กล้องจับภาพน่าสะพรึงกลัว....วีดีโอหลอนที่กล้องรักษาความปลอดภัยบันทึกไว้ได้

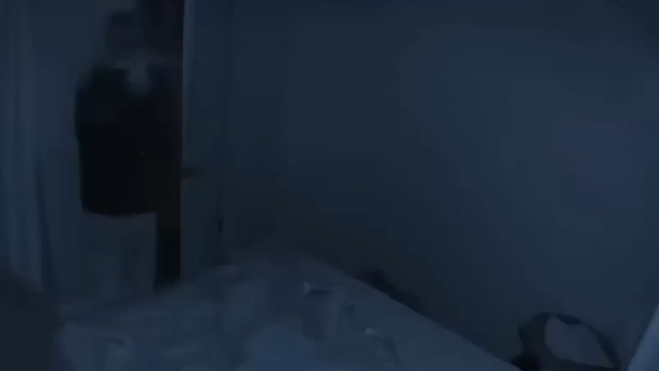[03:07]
ใช่หนุ่ม เจอความหล่อนในห้อง
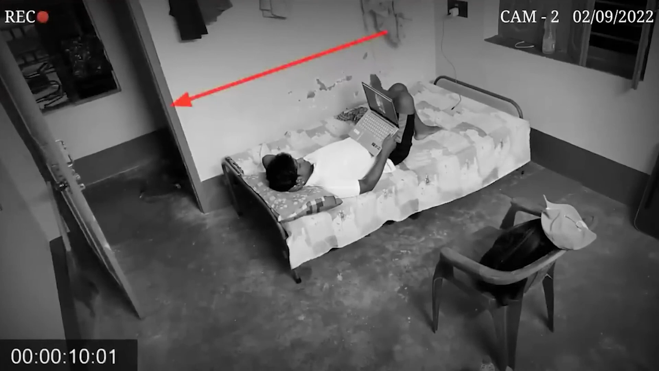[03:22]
ประตูนั้นก็เริ่มที่จะเปิดปิดเองและถ้าหากว่าเราคิดในแง่ดีแล้วหรือนั่นมันก็อาจจะเป็นลมซึ่งเราก็ไม่แน่ใจเหมือนกันชายคนนี้ได้ยินเสียงเปิดประตู
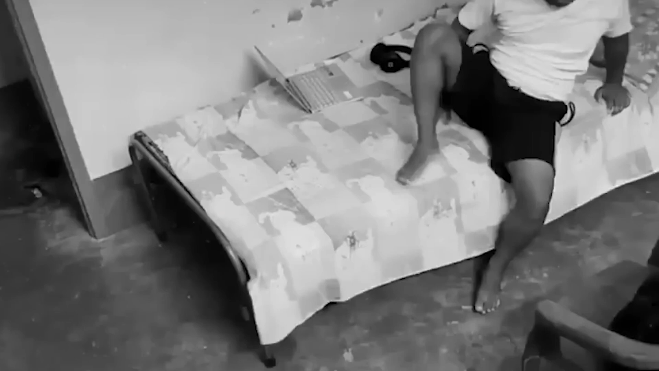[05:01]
่ามันเกิดอะไรขึ้นกันแน่สิ่งเหล่านี้เกmoiขึ้นไวมาก และเงาของผีนั้นก็หายไปเขาตื่นขึ้นมา และหิบน้ำขึ้นมากินหลังจากนั้นเขาก็เดินออกจากห้องไปแต่ผีตัวนี้ก็ยังเล่นอยู่กำ م�� glue ของเขาอยู่ดี
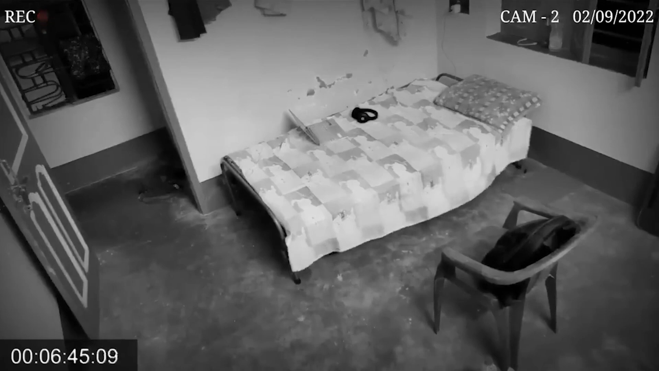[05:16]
เรียกได้ว่าในคลิปนี้เป็นการเจอผีในห้องที่น่ากกว่าที่สุด
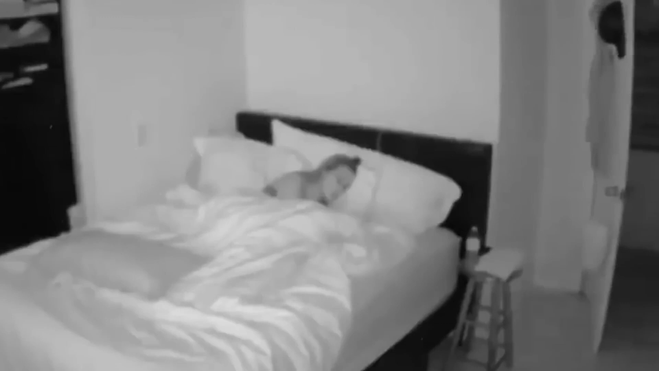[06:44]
ีใครเลยหรือมันจะเป็นอะไรบางอย่างกันแน่ ที่เปิดประตูเข้ามาหาเธอและประตูนั้นได้เปิดจนสุด พระห่มของเธอก็เหมือนกับถูกดึงจนตัวเธอเองนั้นจะดุ่งขึ้นมา และสงสัยว่ามันเกิดเอาไรขึ้นกับเธอมาดูกันชัดๆครับ
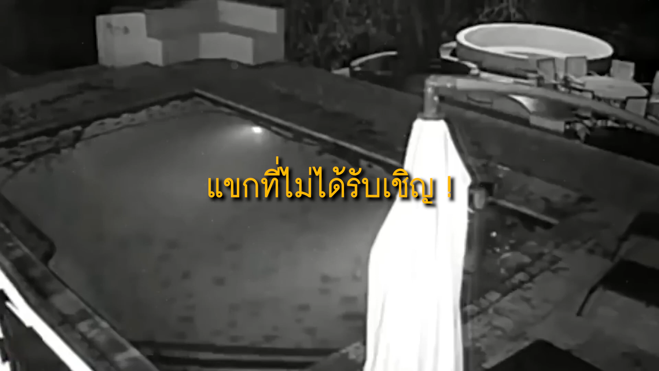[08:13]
แขกที่ไม่ได้รับเชิญวิดีโอนี้ก็เป็นวิดีโอที่น่ากลัวมากที่สุดที่กล้องวงจรปิดนั้นมันถึกผ้าออกไว้ได้ซึ่งเหตุการณ์นี้มีคู่รักคู่หนึ่งกำลังเล่นน้ำอยู่ในสาร disgrace
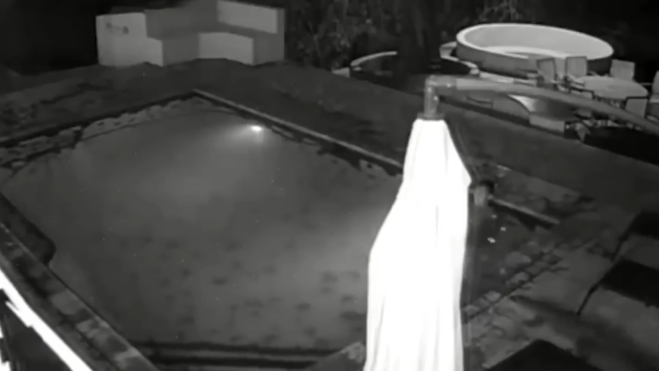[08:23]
แต่จู ๆ ก็มีแข็งที่ไม่ได้รับเชิญมามันคือลูก freely  מ�ลังเก้ไว่ที่กำลังโตมันเดินเข้ามาแล้วพุ่งตัวลงสาร投資โดยมันพุ่งตัวลงมาในสาร Slimเราก็จะมาทำล้ายคุณผู้หญิงมัน fem kaikเพราะทั้งคู่ที่เลlesiaนน้ำอยู่ ตามก็ตกใจและก็รีบขึ้นจากน้ำทันทีมาย้อดูกันอีกครั้งนะครับมันมาแบบเงียบเงียบแบบไม่ได้ตั้งตัวจริงๆเล่นเอาสวงแตกกันเลย
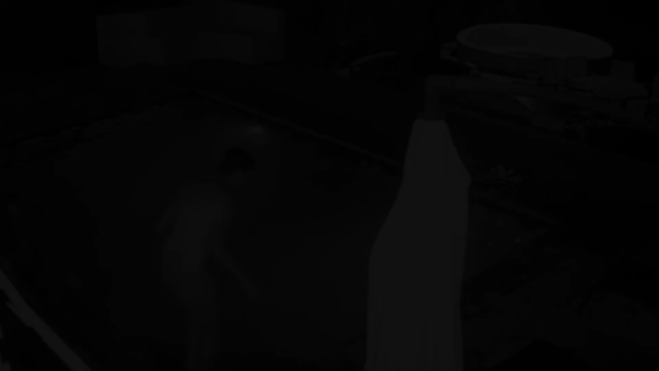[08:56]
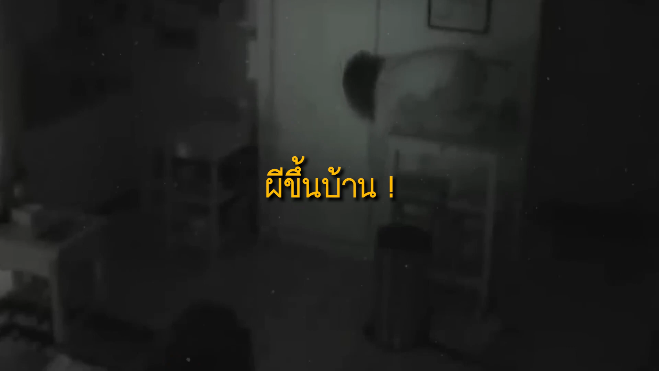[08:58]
ภีขึ้นบ้านใช้หน่มคนนี้เขาทรงสัยว่าทำไมของกินในตัวยินของเข้านั้น
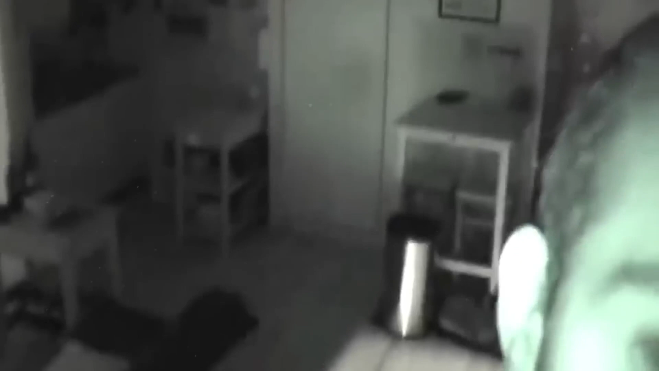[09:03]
ตึงหายไปและในวันนี้นะครับเขาก็ได้ตั้งกล้องวีดีโอเอาไว้พอที่จะถ่ายเกี่ยบภาพไหวว่ามันเครื่อ Buenos Diasเทา็อกันเห็นความจริงว่ามีผู้หญิงคนหนึ่งปริญกัมแพงเข้ามาในบ้านของเขามันก็ค่อยเหยียบก็อี่ลงมาและเดินไปตู้เย็นหาของกิน ideallyเป็นorientedในทีแรlebตัวเข